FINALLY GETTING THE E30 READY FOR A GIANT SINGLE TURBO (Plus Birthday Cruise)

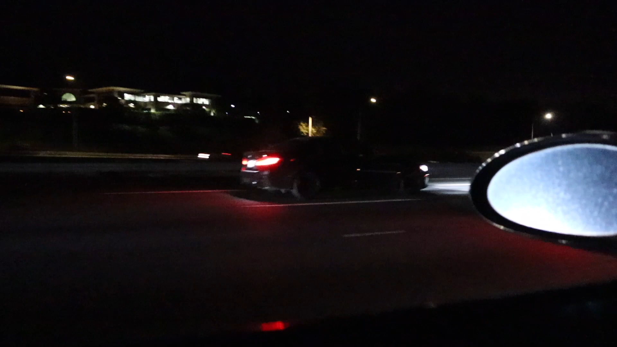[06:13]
All right, so we made it to the top everybody got stuck behind this Yukon me and Richard took off around the Yukon because there is a legal